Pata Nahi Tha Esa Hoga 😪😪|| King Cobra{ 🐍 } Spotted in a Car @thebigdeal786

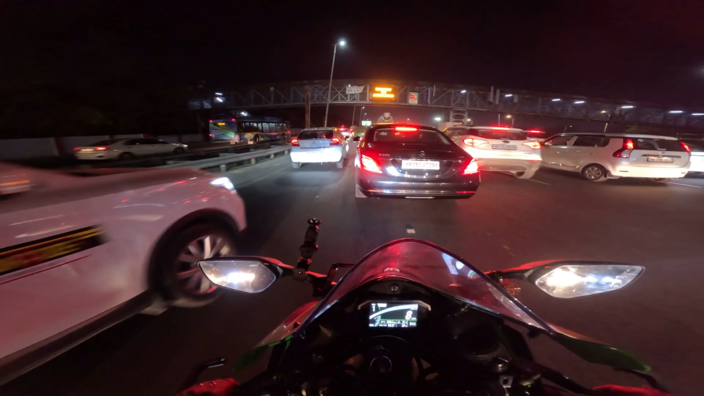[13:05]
पर इनना ट्राफिक क्यों है तुम्हारी लाइन नहीं है यह बाइकर्स की लेना है ऐसे गाइस इतना ट्राफिक होता है यहां पर आज मुझे लग रहा कुछ जाद ही है यह जो
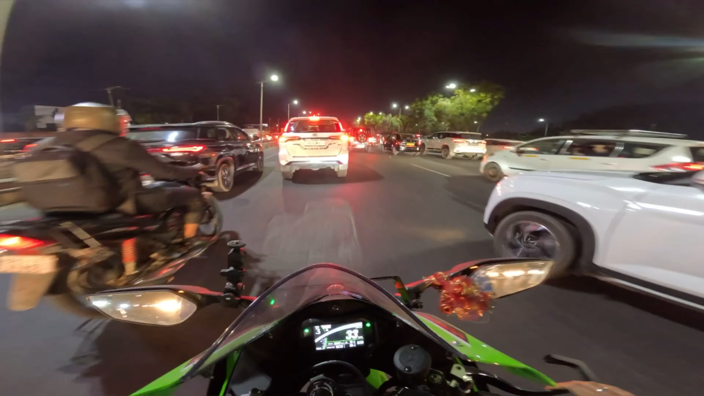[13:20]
आप हमारी कटी हिंज आए करो तब तक और क्या कर सकते हैं
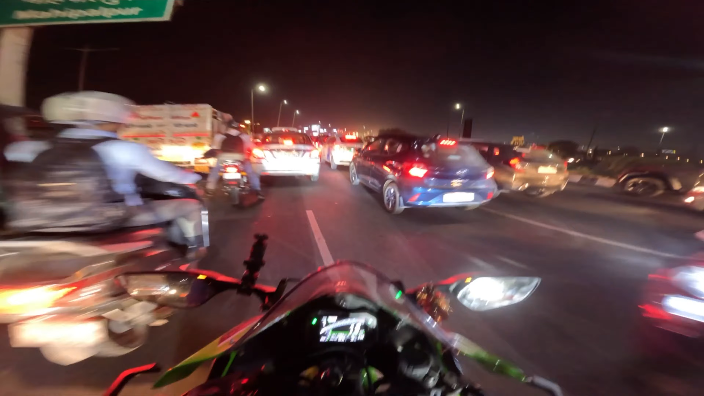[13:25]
भाई कुछ तो हुआ है इतर इतनी जंता भी है पुलिस भी है और रुको रहा